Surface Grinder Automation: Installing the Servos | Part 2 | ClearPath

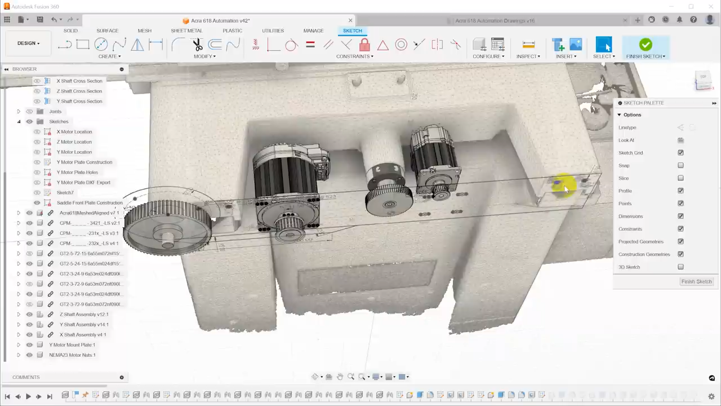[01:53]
I had all the drive components already placed, so I just put a sketch on the plane where this plate is going to be mounted, and then constructed everything that I need.
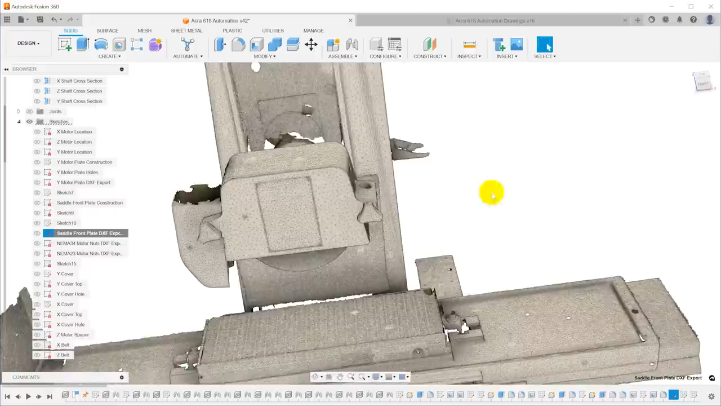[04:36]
and then another one for the NEMA 34. So I have both sizes and I can do exactly the same thing,